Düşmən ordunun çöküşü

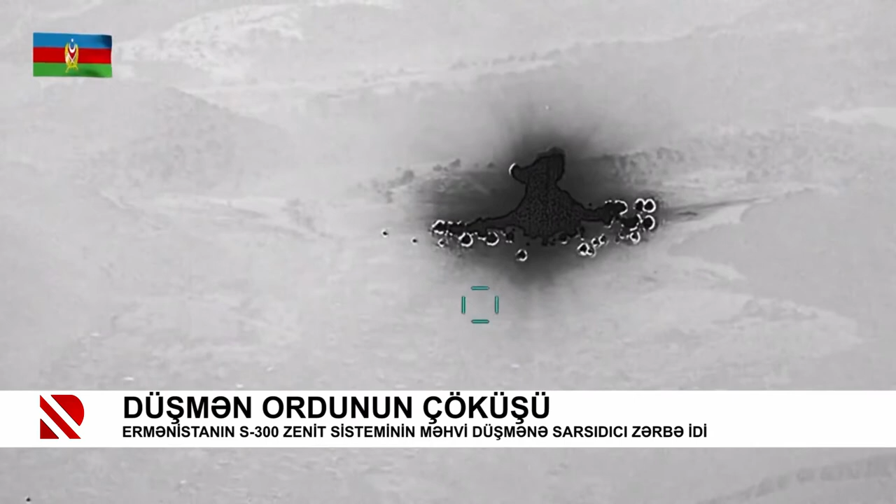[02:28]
S-300 raket kompleksinin zəif cəhətlərinə bəlad olan hərbçilərimizin bu məhv etmə aməliyyatı dünya hərbi elmi üçün bir gözlənilməzliyidir.
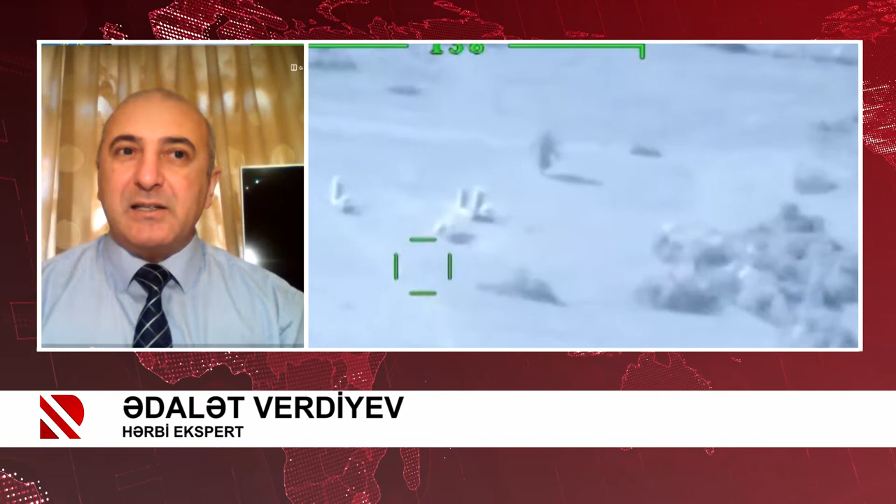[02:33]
Ermənistan ordusunun itirdiyi silahlar arasında zirəkli texnikaların, yəni əsasən tankların çoxluq təşkil etməsinə baxmayaraq,